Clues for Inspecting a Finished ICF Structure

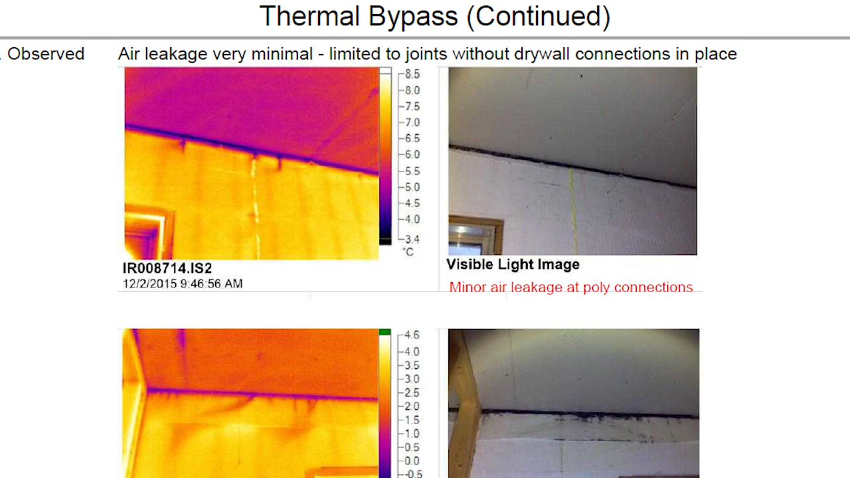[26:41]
You'd see that dark line where the, that top plate is. Okay. So yeah, window bucks, we'll get into that right now.
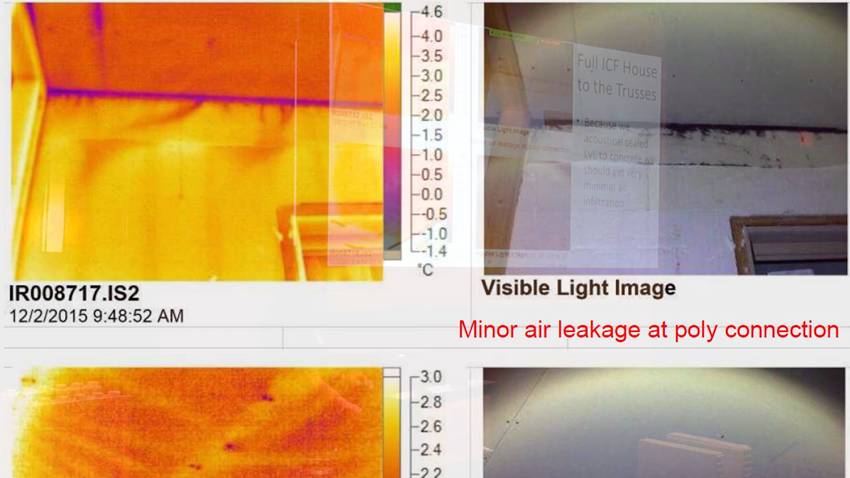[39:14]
On screen: scale bottom -1.4°C
And you can see the top left image. You can see some air, a little bit air coming in because it was on, the building was on negative air,